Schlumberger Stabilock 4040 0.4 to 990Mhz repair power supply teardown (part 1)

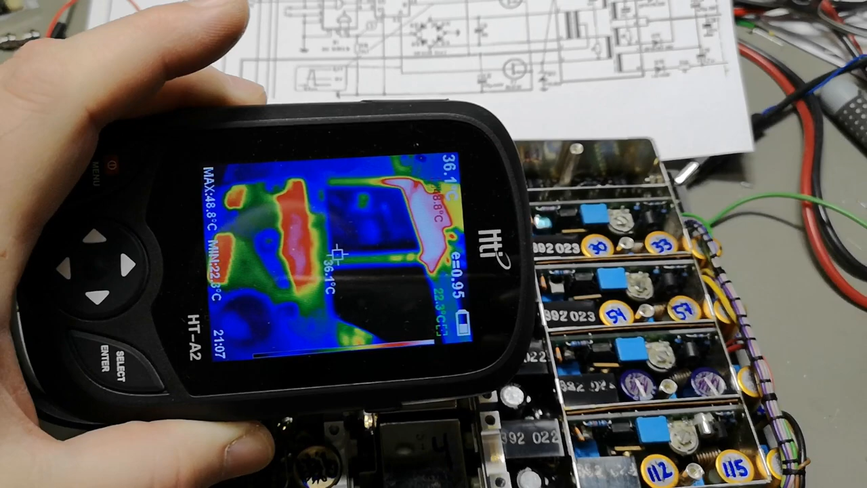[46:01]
On screen: spot 36.1°C, max 48.8°C
so here it is the converter on the with the thermal camera and of course you can see the secondary side is a lot hotter look at that it's 50 celsius and the primary side is what 30 40
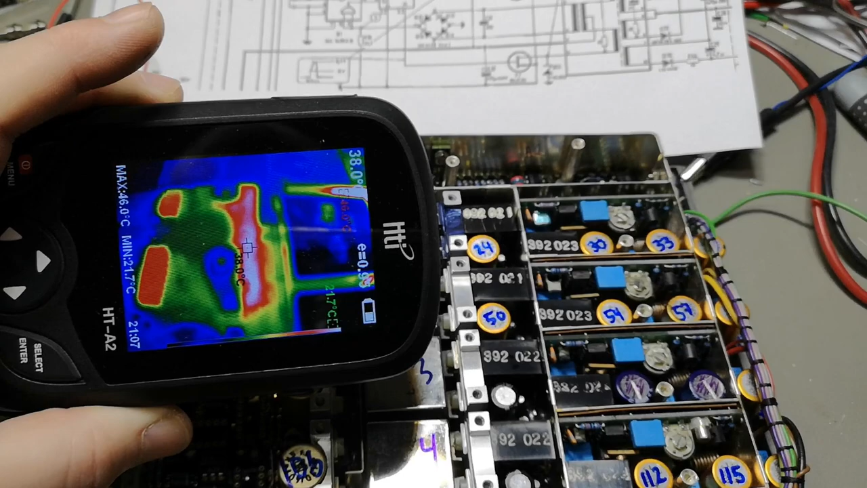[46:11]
On screen: max 46.0°C, min 21.7°C
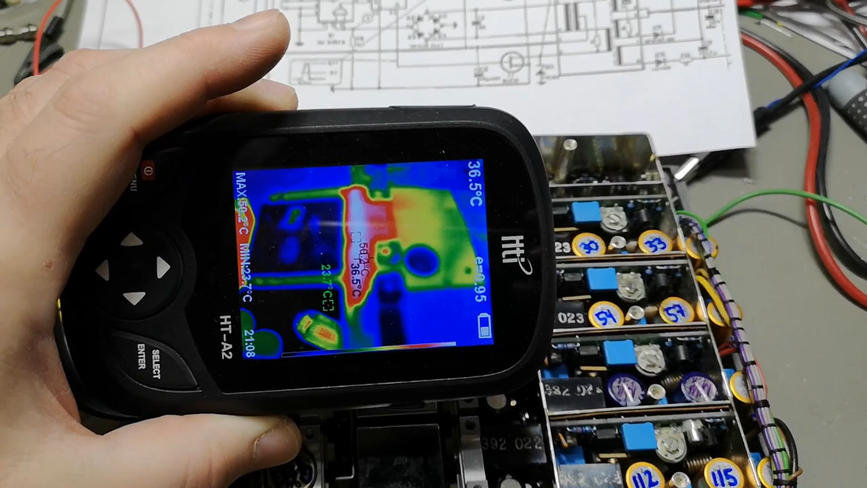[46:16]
On screen: spot 36.5°C
so it's a lot hotter so it's a lot hotter and there's actually a lot more metal here and it's still
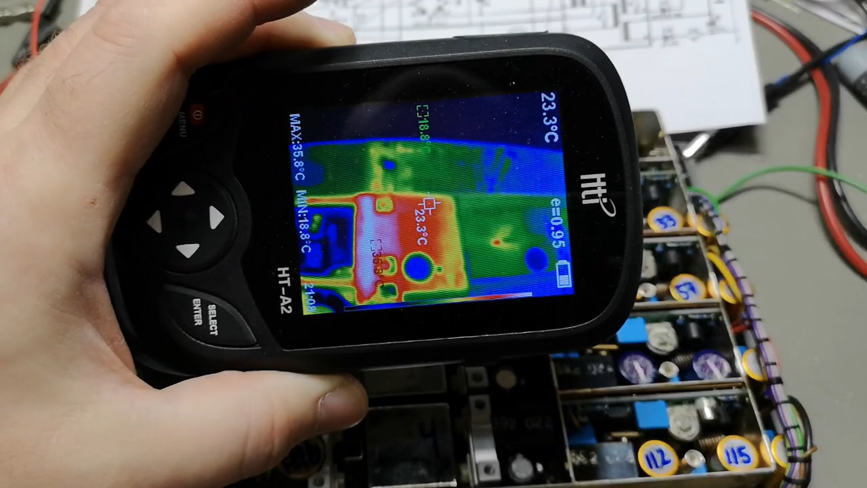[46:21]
On screen: spot 23.3°C, max 35.8°C, min 18.8°C
a lot warmer we also see the transformer let me take out
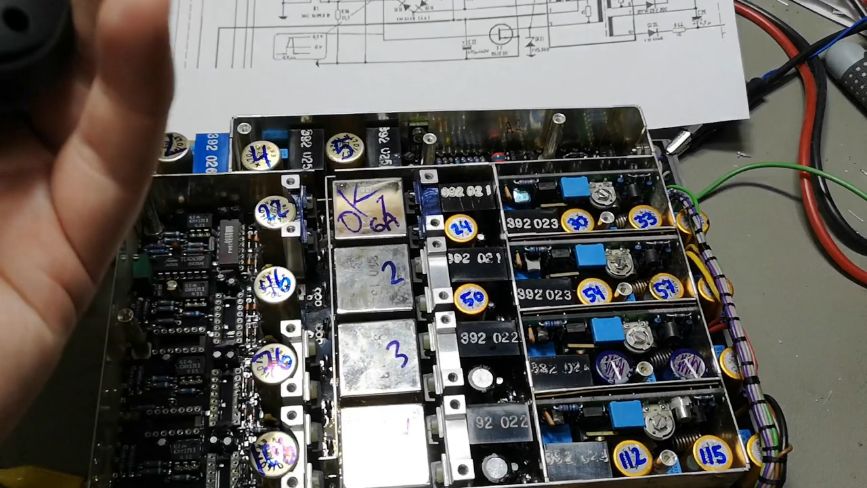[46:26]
my
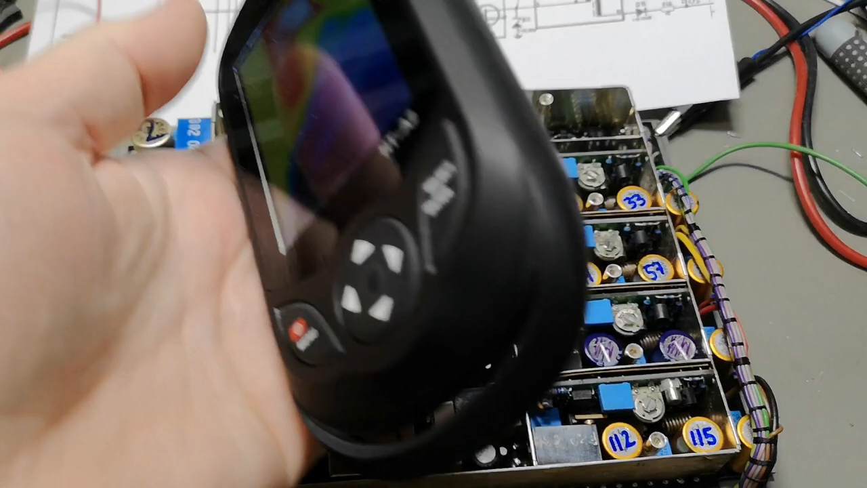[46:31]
macro
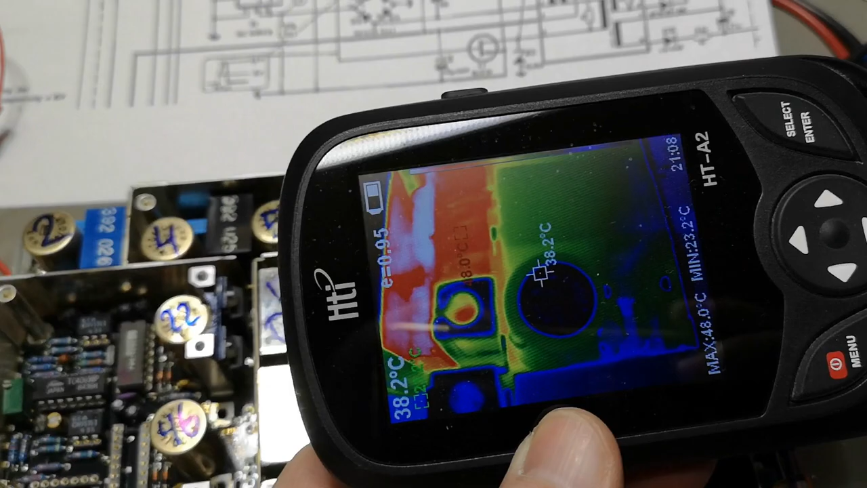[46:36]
On screen: spot 38.2°C, max 48.0°C, min 23.2°C
that will allow us to take a nice close-up of the diodes
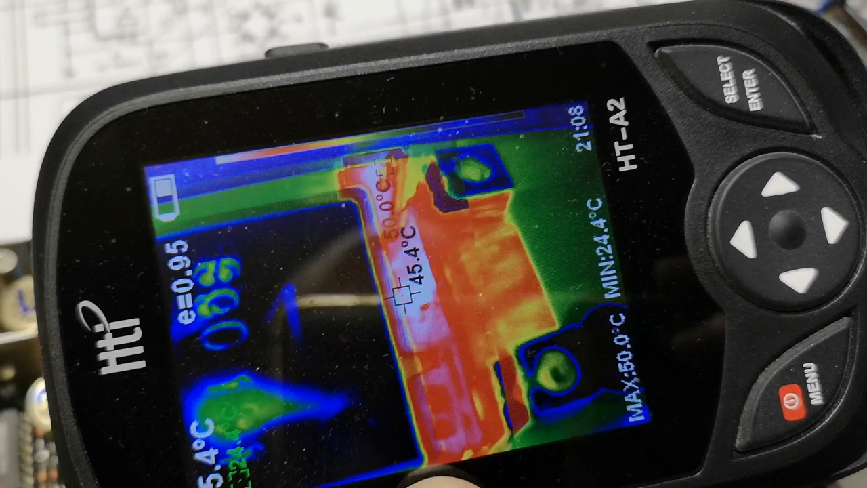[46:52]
On screen: max 50.0°C, min 24.4°C
so that is how it looks let's see on the the primary side here
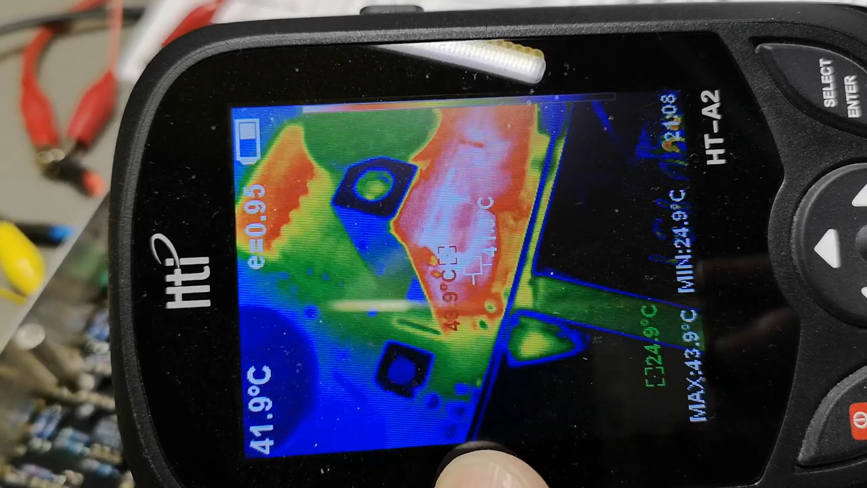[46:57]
On screen: spot 41.9°C, max 43.9°C, min 24.9°C
this looks all right
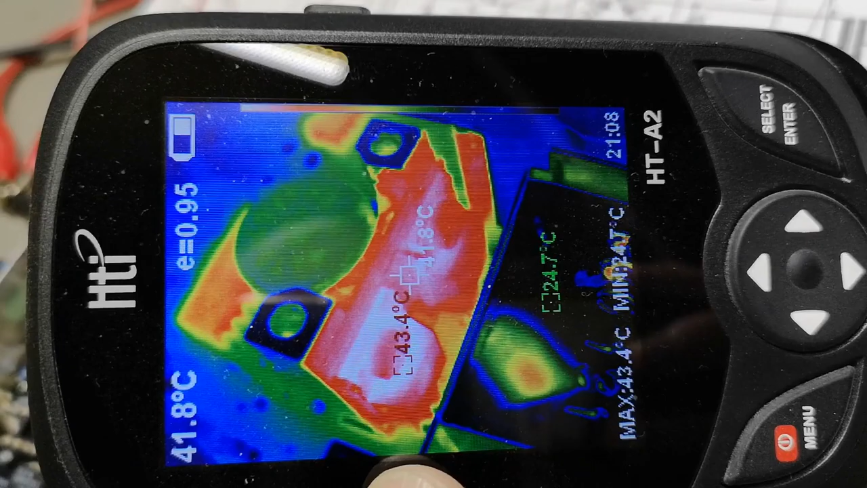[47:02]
On screen: spot 41.8°C, max 43.4°C
what you want to look for is one of them is a lot hotter than the other one
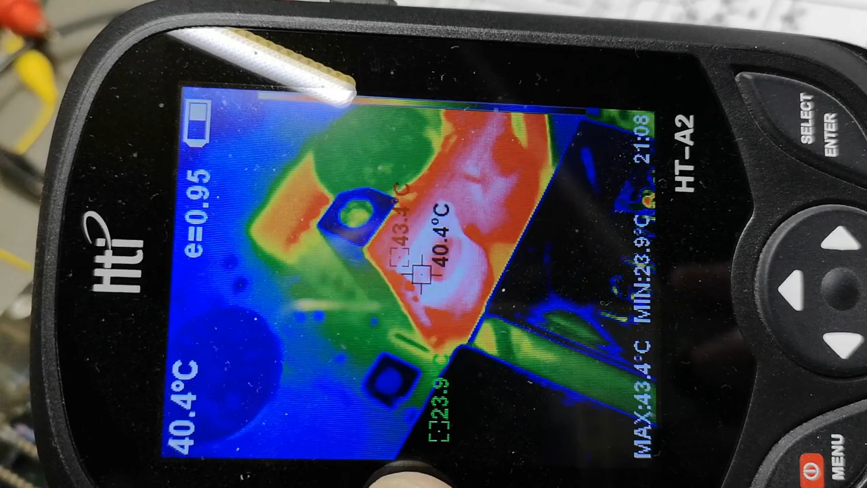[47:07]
On screen: spot 40.4°C, max 43.4°C, min 23.9°C
and that is because those screws they're getting
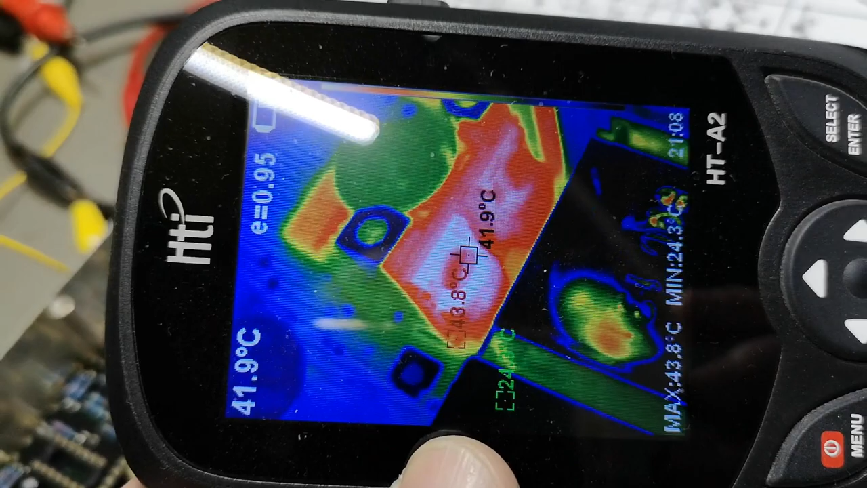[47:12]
On screen: spot 41.9°C, max 43.8°C, min 24.3°C
loose you know that's the driver transistor
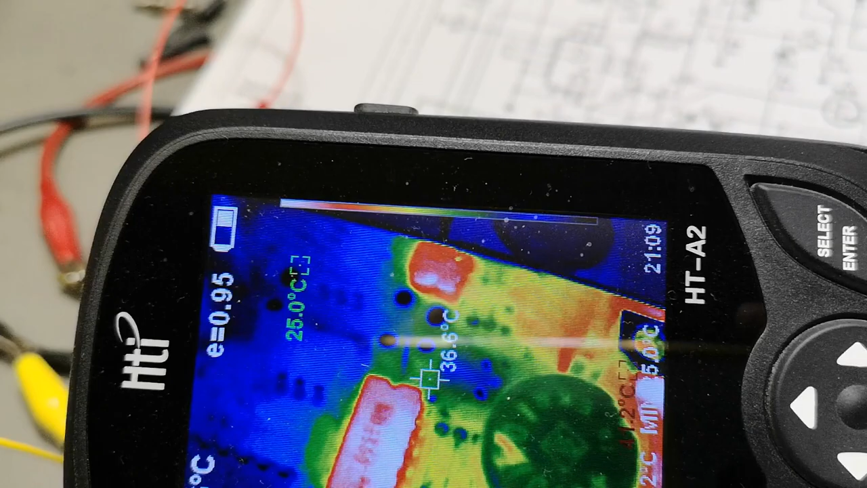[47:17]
On screen: spot 36.6°C
what is that up there oh that's just a reflection
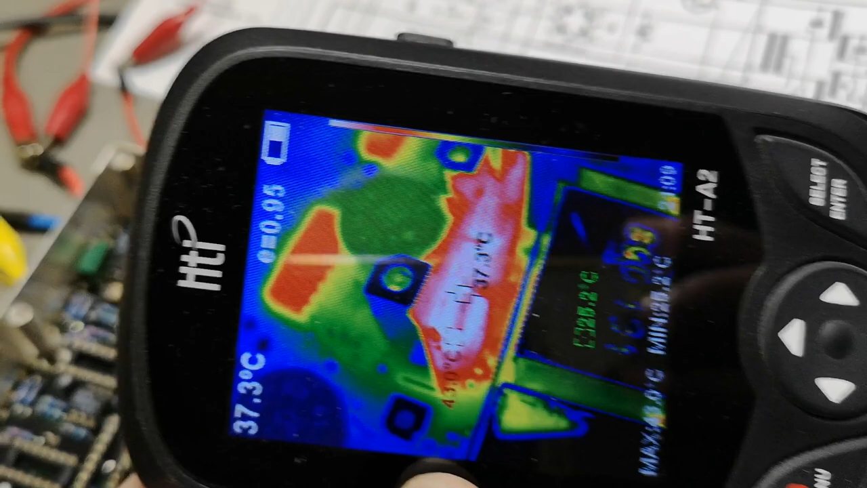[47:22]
On screen: spot 37.3°C
i went through the screws on the other transistors here and they were more or less loose so